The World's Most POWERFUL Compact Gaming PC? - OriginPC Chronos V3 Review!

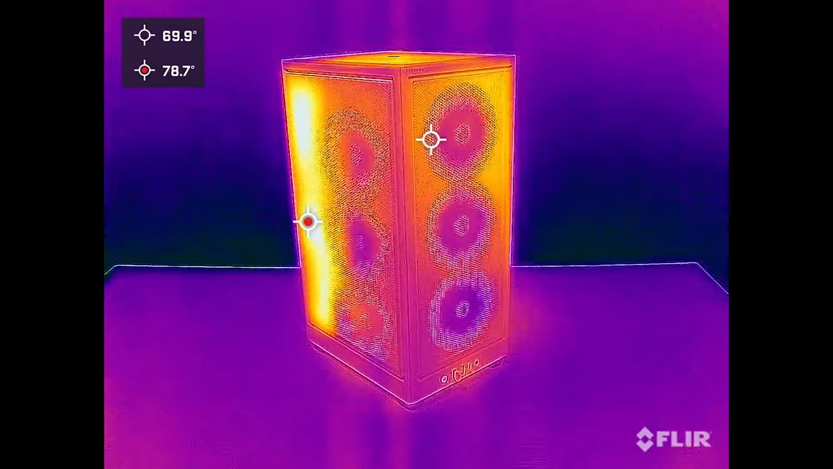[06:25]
Now for the thermals, you can see in this thermal imaging time lapse from PC off to full-on gaming where the source of most of the heat in this compact PC is.
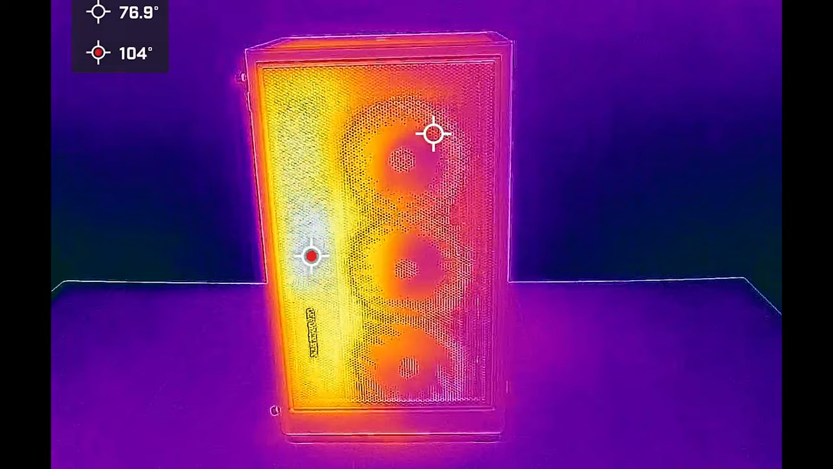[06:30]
Right there on that back edge is where the side of our GPU lies. And then when removing the side panel and pulling back the radiator, we've got an even more detailed look at what's going on here.
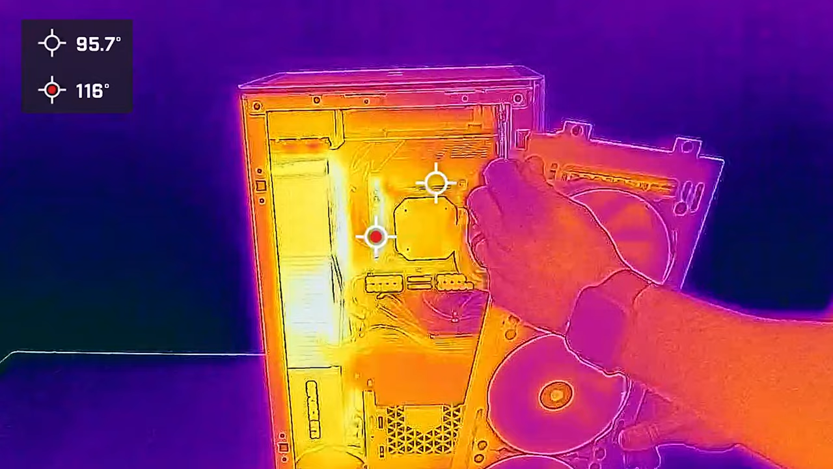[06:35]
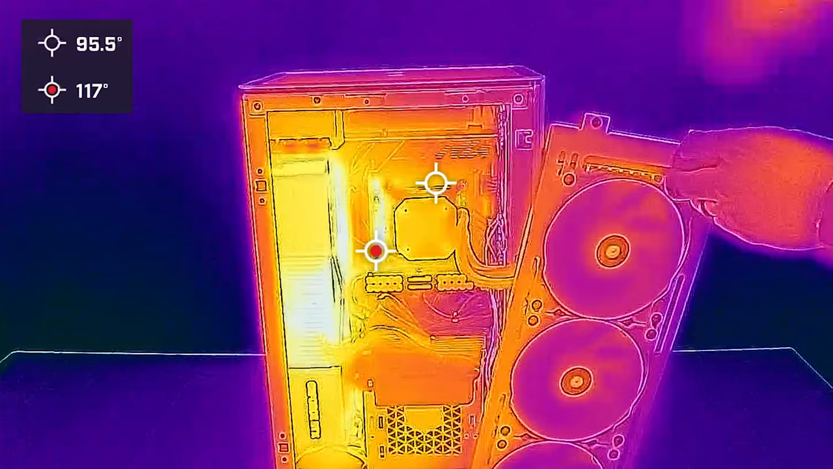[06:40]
Still getting pretty hot right next to the CPU as well, even with a 360 millimeter AIO. Most of my thermal testing time took place in actual gameplay though. These were our CPU temps for several different games at 4K.